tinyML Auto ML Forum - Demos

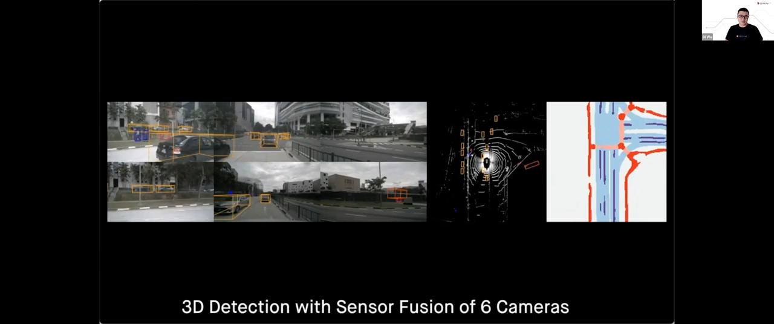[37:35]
And this is a 3D detection with sensory fusion, 6 cameras doing 3D detection segmentation running on the NVIDIA Jetson Xavier device.